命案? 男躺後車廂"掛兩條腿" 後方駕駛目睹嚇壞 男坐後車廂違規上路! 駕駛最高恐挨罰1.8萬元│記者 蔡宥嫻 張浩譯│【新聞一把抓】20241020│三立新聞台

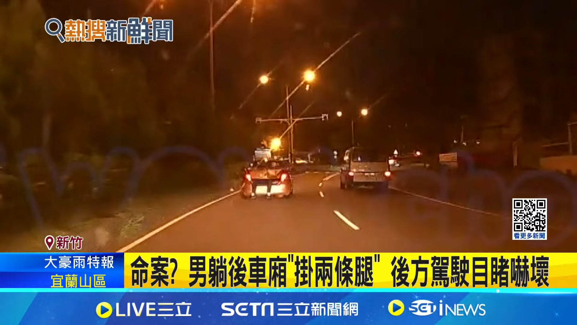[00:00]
平稳开在道路上，只是前方这台轿车怎么越看越不对劲。放大来仔细一看，轿车的后车厢没有盖上，一双脚就这样露在外面。后方驾驶目睹惊悚画面，简直吓坏了。